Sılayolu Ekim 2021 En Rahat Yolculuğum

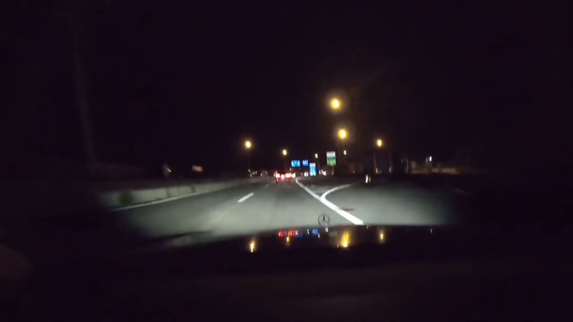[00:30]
Arkadaşlar, Almanya'da hiç çekimler yapmadım. Benim için sıla yolu bu Avusturya'da başlıyor. Şimdi Avusturya'ya girmek üzereyiz. Kontrol olacağı benzemiyor.
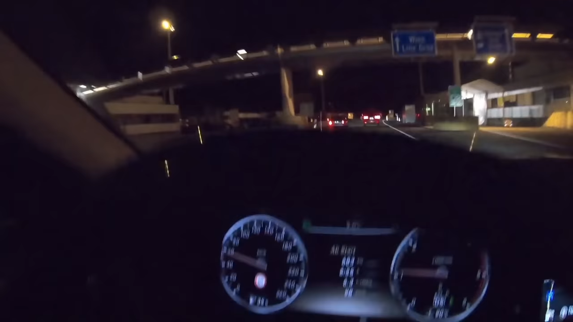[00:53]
Şimdiye kadar geldiğim yol, Düsseldorf'tan yola çıktım. 683 kilometre.
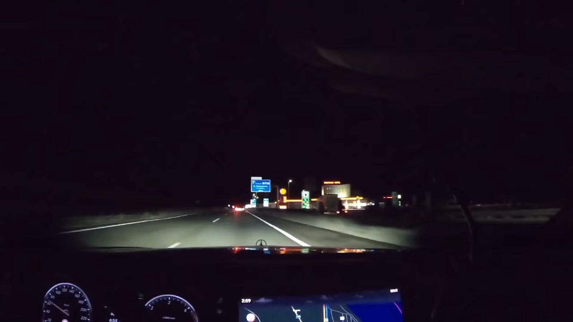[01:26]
Evet, Avusturya'ya girdik. Hiçbir şekilde kontrol de yoktu gördüğünüz gibi. Şimdi güzel bir sıla yolu videosu başlıyor arkadaşlar. Baştan sona kadar seyredin. Tavsiye ederim yani.
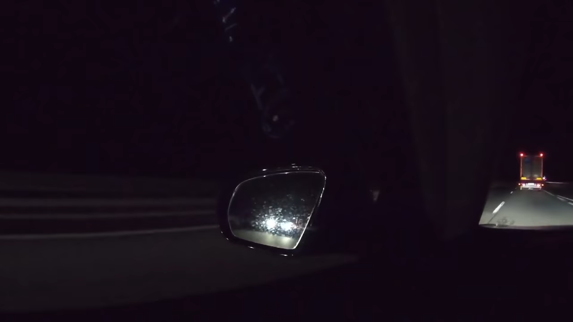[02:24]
Aa, giden gidene bunlar nereye gidiyor böyle ya?
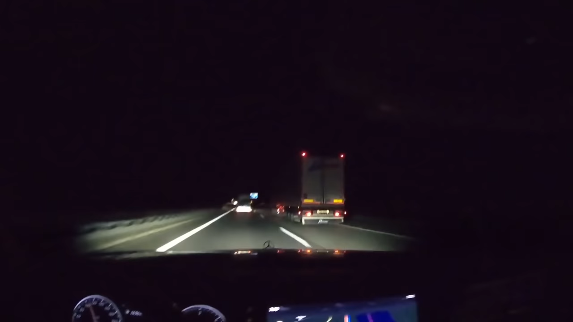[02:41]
Arkadaşlar, karanlık olduğundan dolayı fazla çekimler yapmayacağım. Yapmak istemiyorum. Bir şey belli olmuyor zaten. Böyle tek tük olsa çekimler yapacağım. Zannedersem Sırbistan itibariyle daha güzel çekimler yapabilirim. Artık anlayışınıza sığınıyorum.
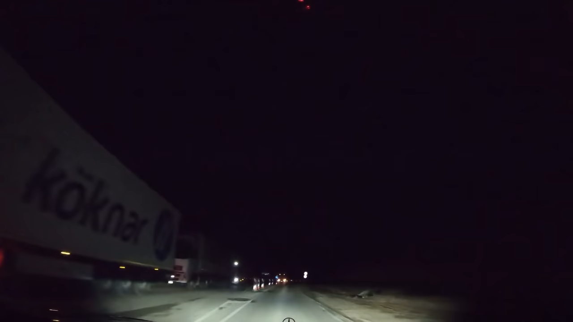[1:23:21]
Yani dediğim gibi hiç kontrol etmediler. Bagajı bile açmadı. Neyse. Arkadaşlar karanlık olduğundan dolayı fazla çekimler yapamıyorum. Kısa kısa az da olsa çekimler yaparım. Karanlık zaten bir şey görünmeyecek, belli olmayacak. Eğer bakın çekemezsem döner kavşakta çekerim biraz.
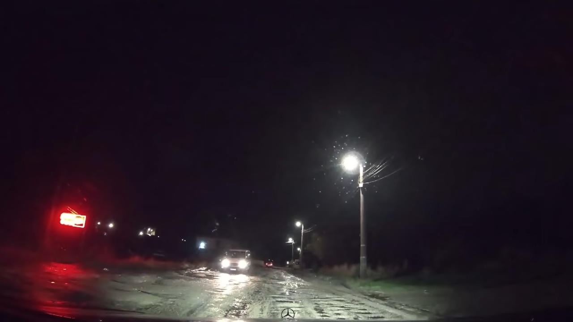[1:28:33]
İnanın o kadar yavaş gidiyorum ki. O kadar yavaş gidiyorum. Abi çok kötü olmuş bu yollar. Geçen ay geldiğine böyle değildi ya. Ya bir şey olmaz. Kartelin koruması var. Ama altı da arka tarafı da vurdu.
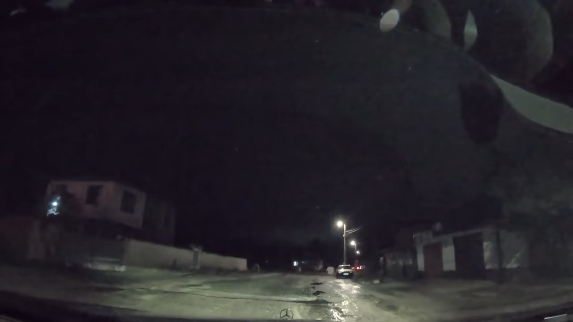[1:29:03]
Onu anlamadım. Orada niye vurduk acaba? Arkadaşlar 5 lenle 7 len gidiyordum. Şimdi araba bir vurdu altını. Umarım tampona mampona bir şey olmadı. Tampona mı vurduk acaba? Neyse arkadaşlar burası zaten karanlık. İşte bildiğiniz servis yolu. Görüyorsunuz rezilliğin daniskası.
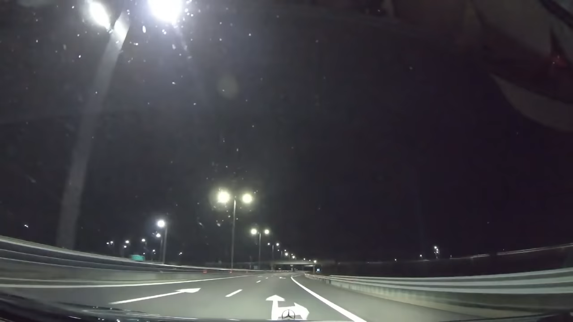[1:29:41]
Evet arkadaşlar ben daha yeni yeni deminki çukurun şokunu atlattım. Arkadaşlar yaya hızıyla gidiyordum ya. Hem önü vurdu araba hem arkayı vurdu. Böyle bir şey olamaz ya. Neyse bu yeni otoyol bir bilmiyorum 5-6 kilometre oldu çıkalı.
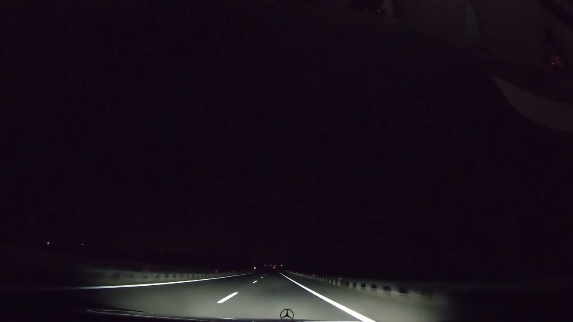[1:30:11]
Biliyorsunuz bunu yaptılar. Servis yolu da bitse de ben oraya da otoban yapsalar da rahatlasak ya. Abi var ya yazık şu insanlara ya. Kaç tane gurbetçi burada arabasını dağıttı ya. Jantını dağıtan, eğen, çatlatan, lastik patlatan, aks bu ne diyorlar Türkçesi? Alt takımlar mı diyelim? Alt takımlarını dağıtanlar, egzoz düşürenler.
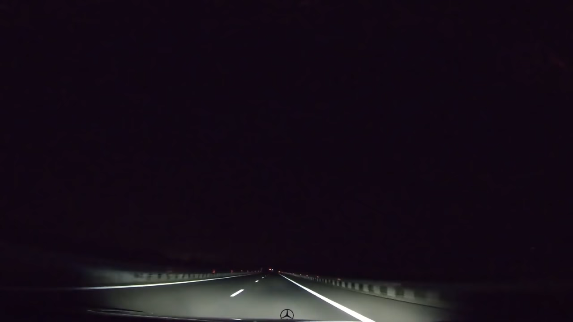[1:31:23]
Makedonya, Yunan'dan gelip gideceğim artık. Düşün şu 2 kilometrelik yol o kadar rezillik ki. Neyse arkadaşlar uzatmıyorum. Neyse şimdi burada kapatıyorum. Zaten ortalık kapkaranlık. Sofya kavşağında görüşürüz.
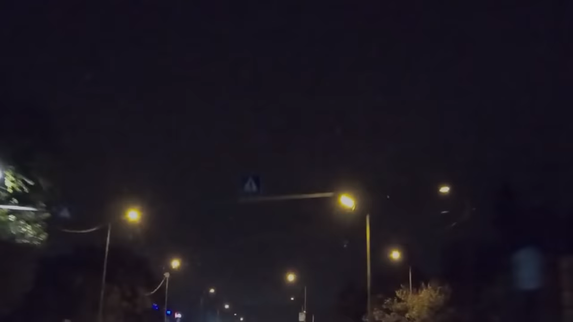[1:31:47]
Evet arkadaşlar Sofya kavşağına geldik. Meşhur Sofya kavşağı. Bu sefer söylemeyeceğim nereden nasıl gittiğimi. Sadece seyredim. Her seferinde söylüyoruz. Artık herkes bunu biliyor burayı ya.
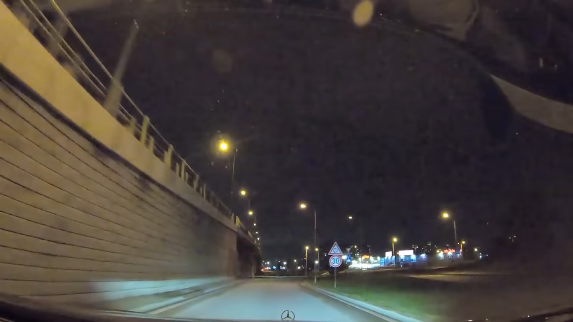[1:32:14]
Artık öğrenmiş olmanız lazım değil mi?
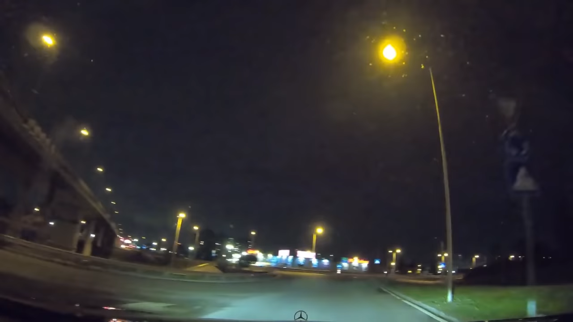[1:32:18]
Söylemeyeceğim. Seyredin. Öğrenirsiniz. Ne Kreisverkehr be. Evet, İstanbul tabelası hala yok. Düşün, fakir ülke, oraya bir tabela koyamıyorlar ha. Abi hayret bir şey. 2 sene oldu bak. 2 senede mi rot tabela oldu?
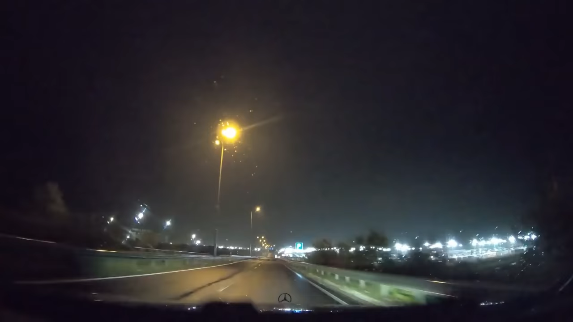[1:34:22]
70'ten girdik. Fazla bir şey olmaz. Bilmiyorum ki radar mıdır, değil midir? Ne oldu da belli değil. Bu sağ taraf tır otoparkı. Önceleri biliyorsunuz bu sol tarafta bekliyorlardı. Tehlike saçıyorlardı. Onu iyi yaptılar. Otoparkı yaparak